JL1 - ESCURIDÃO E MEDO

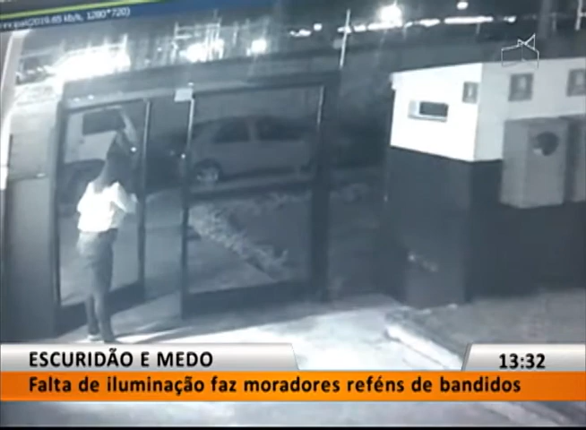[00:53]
Imagens do circuito interno de segurança mostram o momento em que uma mulher presencia um assalto e entra correndo no condomínio. O caso aconteceu na semana passada. O casal estava à frente do condomínio e foi abordado por dois indivíduos, onde chegou a levar o celular dela.